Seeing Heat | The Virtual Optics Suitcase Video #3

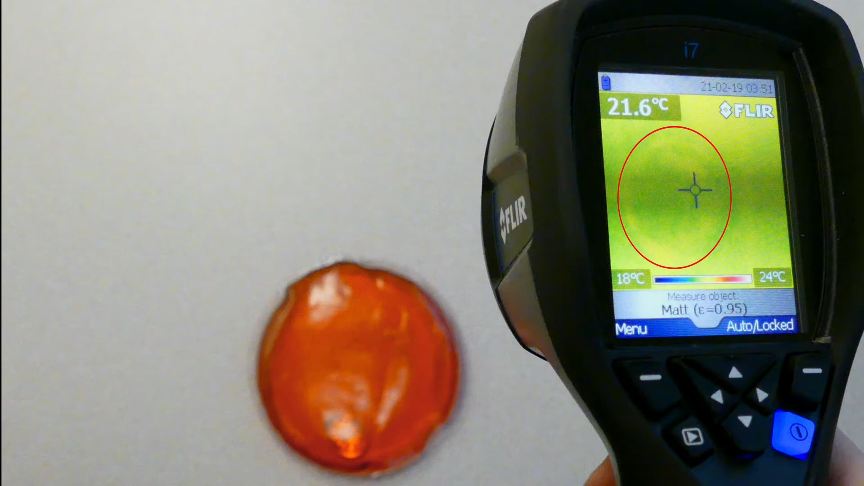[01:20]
On screen: spot 21.6°C, scale top 24°C, scale bottom 18°C
Right now you can barely see the heating pad in the IR image because it is at the same temperature as the room and the table. But if I click that little disc to start the reaction again, you can see those colors spread through the pad.
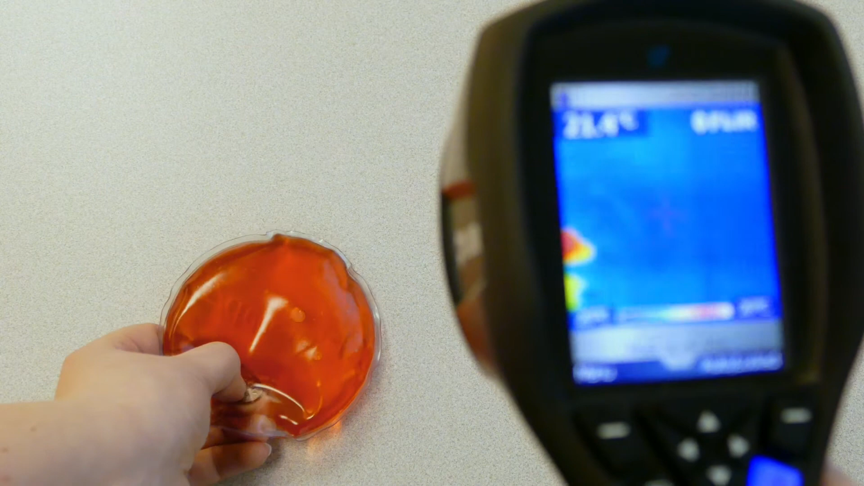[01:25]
The background is now blue since the color scale shifted to accommodate the sudden heat of the pack,
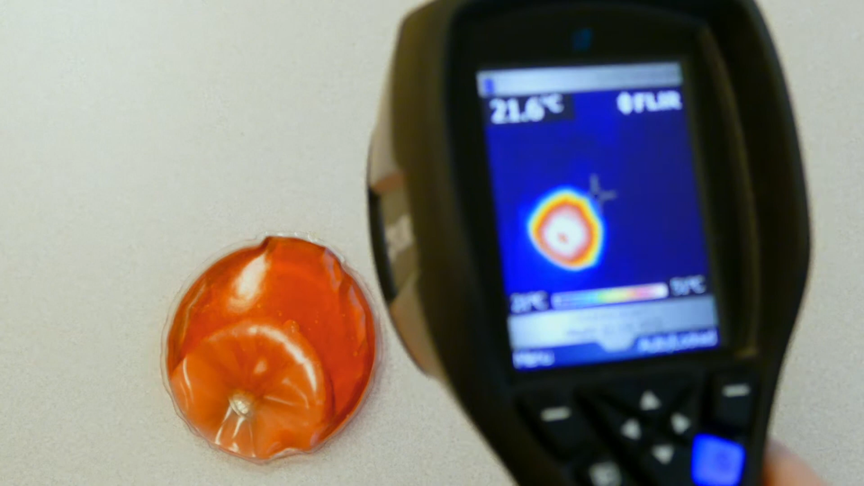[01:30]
On screen: spot 21.6°C
and you can even see the temperature rising in the top left corner,
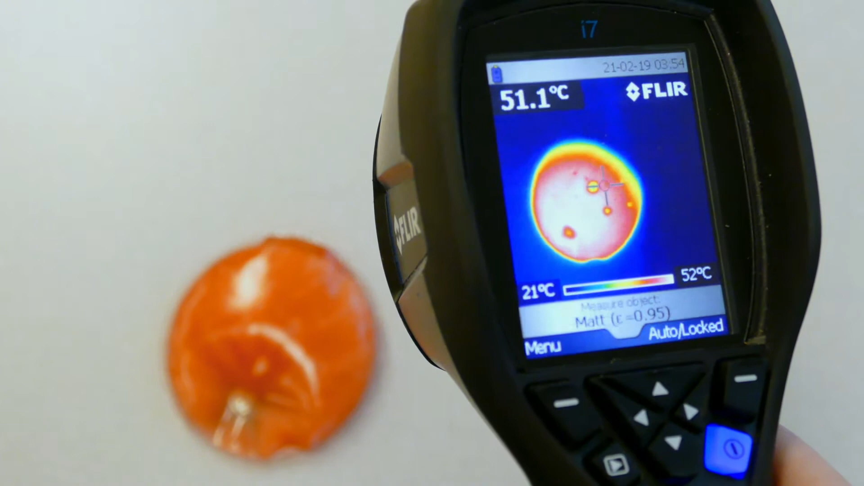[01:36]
On screen: spot 51.1°C, scale top 52°C, scale bottom 21°C
getting up to about 53 degrees Celsius, which is about 130 degrees Fahrenheit. So what happened?